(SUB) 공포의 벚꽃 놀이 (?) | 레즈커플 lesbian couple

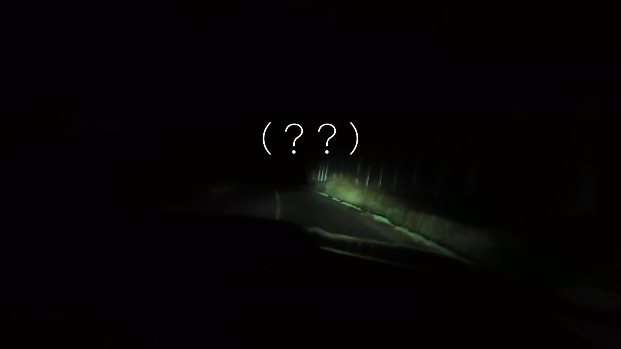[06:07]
이거 약간 무슨 심야 탐험대요. 심야 벚꽃 탐험. 자, 한번 보세요. 우리 앞은 지금 둔둔.
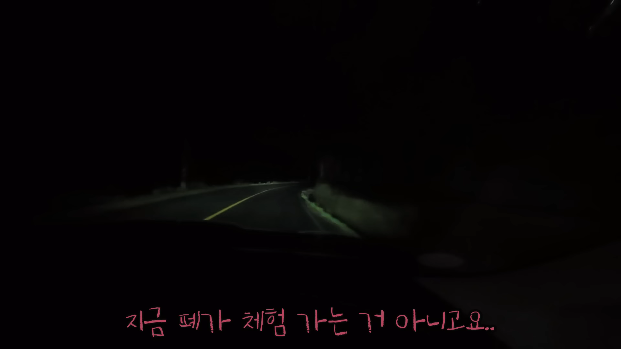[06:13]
네, 벚꽃놀이 가는 것 같습니다. 지금 벚꽃놀이 가는 것 같습니다. 지금 벚꽃놀이 가는 거 맞고요. 너무 웃겨. 지금 어디 폐가 체험 이런 거 가는 거 아니고요. 저 이거 인트로에 넣어주세요. 벚꽃놀이 가는 거 맞습니다.
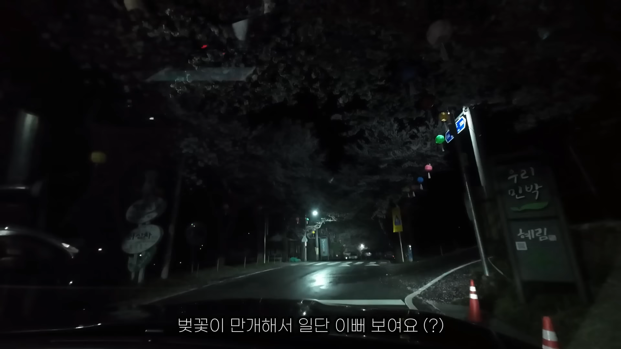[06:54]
날리는 벚꽃이 광기다 광기. 저희가 지금 여기 쌍계사 근처에 왔어요. 벚꽃은 만개를 일단 해서 되게 이뻐 보여요.
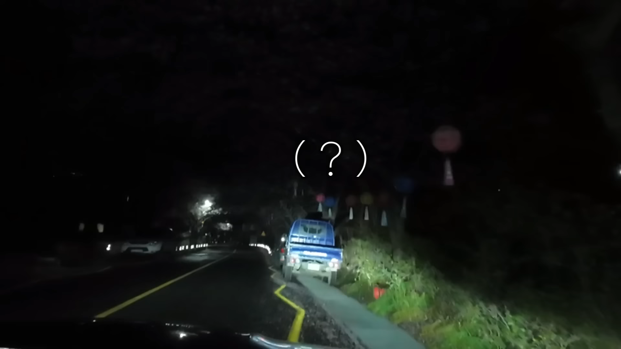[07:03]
근데 일단 불이 없고요. 불이 뭐가 켜져 있는 게 일단 없네요. 여기 빔 위로 확 쏴봐.